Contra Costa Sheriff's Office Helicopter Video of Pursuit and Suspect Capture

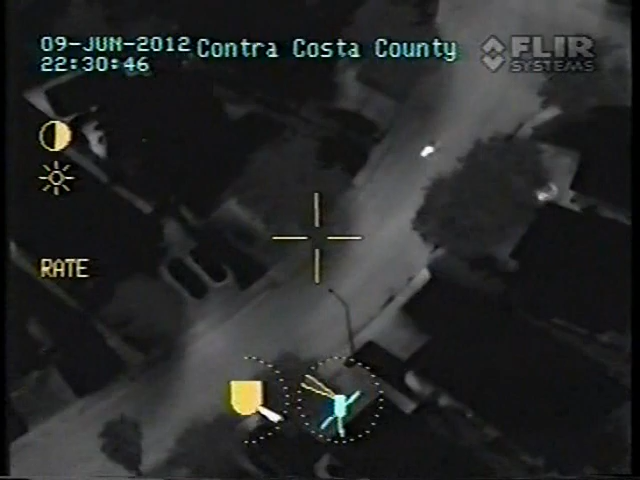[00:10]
I just want you to be here in case it's off, we'll code 5 to locate his residence, if somebody can get a license plate, that works, but I don't want anybody to reinitiate a pursuit, I just want the helicopter to watch him. Hey guys, he's coming back out to Phillips Lane, coming up to the intersection of Phillips, he's going to be probably going southbound, southbound Phillips.
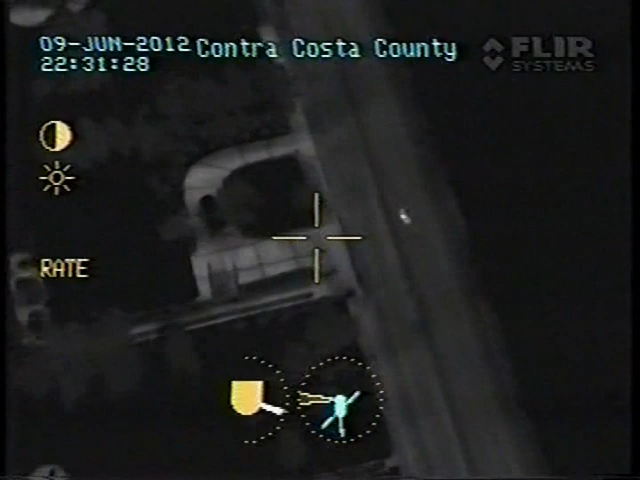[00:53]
Copy east, back southbound Phillips. Southbound Phillips approaching Oakley. Southbound Phillips approaching Oakley. Westbound Oakley from Phillips, westbound Oakley. Westbound Oakley from Phillips. I can't get a plate.
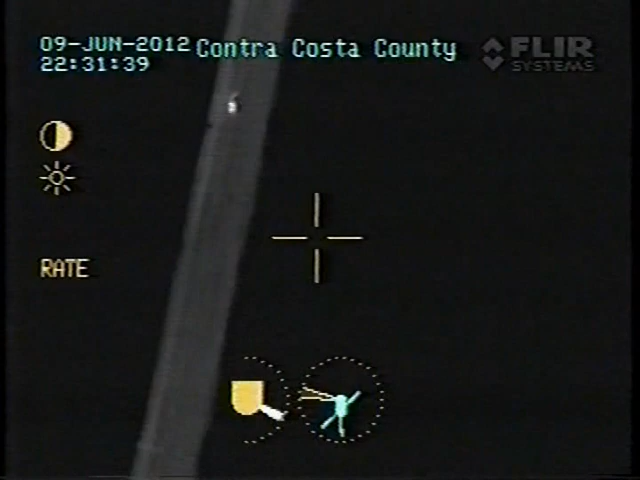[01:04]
D3104. Hey guys, he's at the Bureau Avenue, southbound, it's going to dead end down here, he's blocked out.
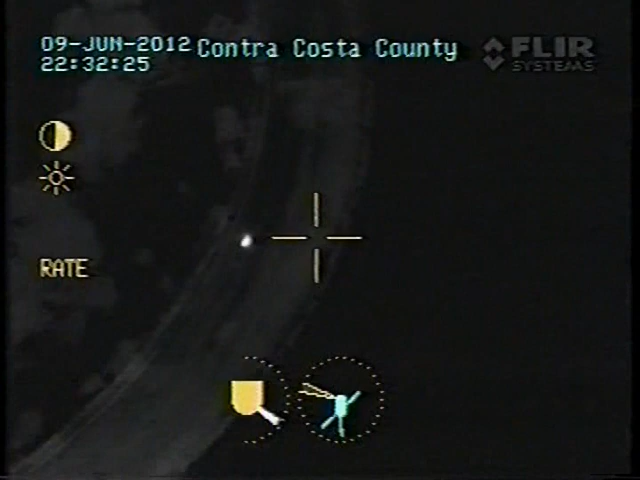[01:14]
Copy southbound Bureau, it'll dead end.
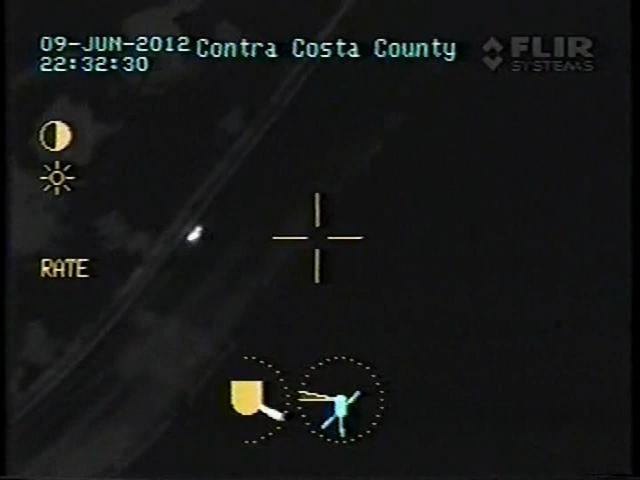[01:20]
Let's get down here at the area, and blocking this, he's putting it down here. The area at Oakley Road, he went south.
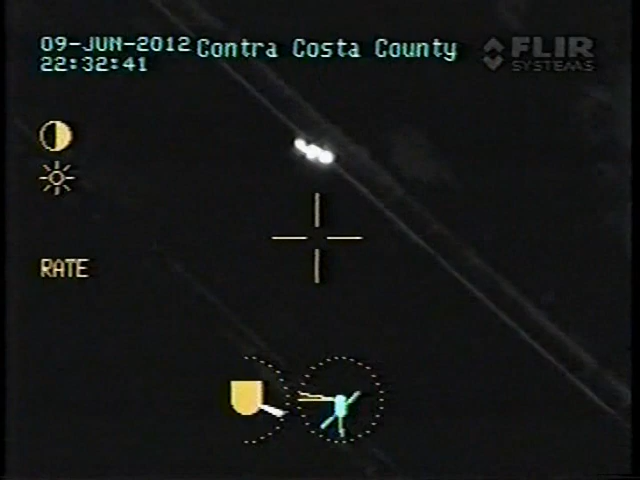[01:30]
He's walking away from the back, I need units down here at the area at Oakley Road, southbound the area, to the dead end. Right there, go, go left, right there, go left.
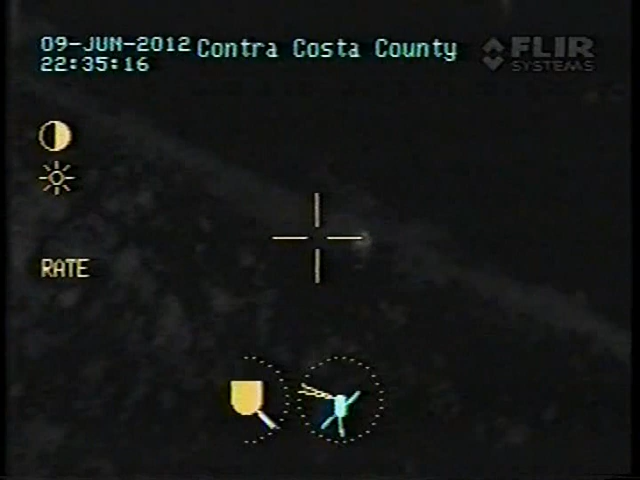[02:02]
Okay guys, he is running eastbound, eastbound, if I get somebody to Willow Ave, please, Willow Ave. Copy, he's running southbound, in a unit to Willow Ave.
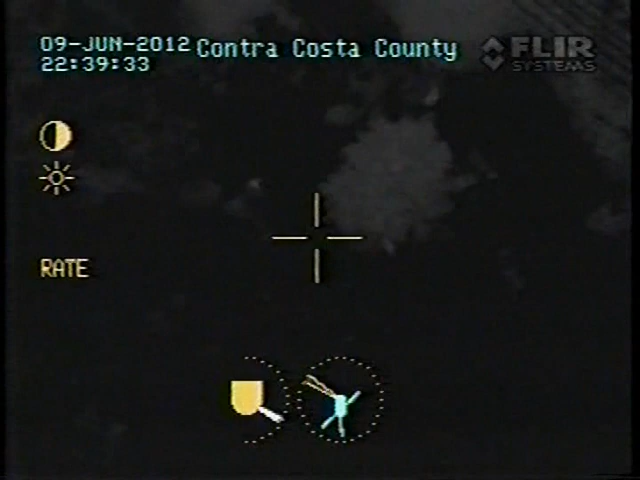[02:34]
He's at our 9 o'clock. He's between the helicopter and the OT vehicle.
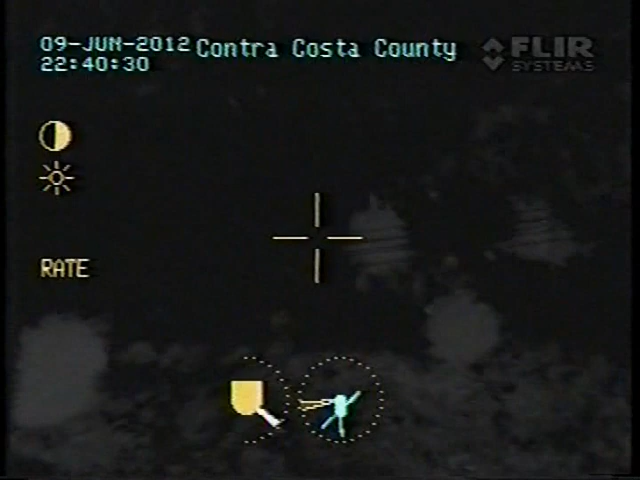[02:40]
Now, if you can find the power lines and walk west, we'll direct you right in. The power lines with the OT vehicle. Perfect, go ahead and walk west, and we'll direct you in.
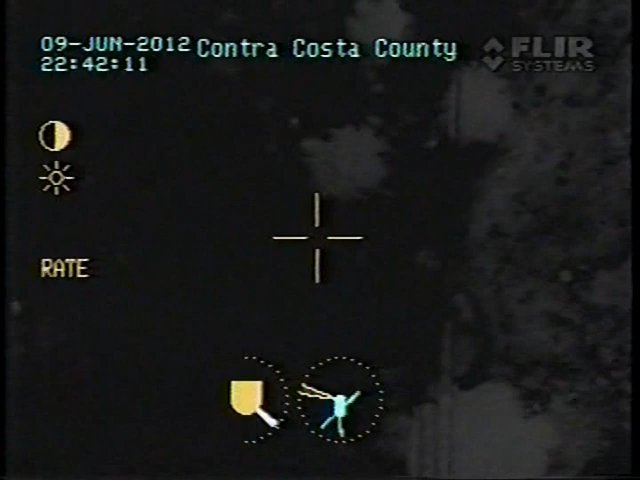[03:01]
Go to your, uh, yeah, I got you. Keep walking towards that bush right in front of you. Uh, that's the end of the power lines there. He's under there, about 30 yards.